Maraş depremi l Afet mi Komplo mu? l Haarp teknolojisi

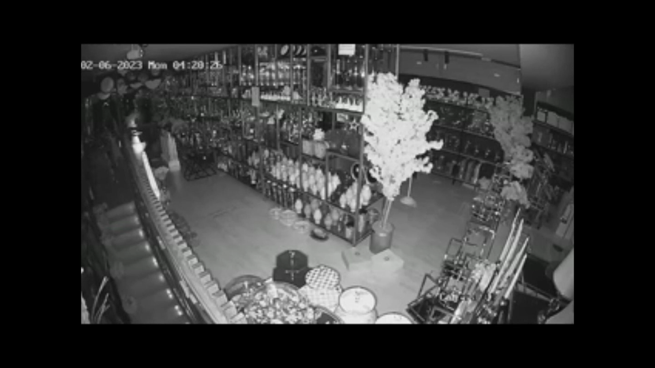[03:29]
Diğer bir görüntü ise Gaziantep'te kaydedildi. Bir mağazanın güvenlik kamerası deprem anında kayıttaydı. Biz burada bilerek sesi kıstık. Çünkü gürültü inanılmaz derecede. Depremin sesi adeta kulakları sahrediyor.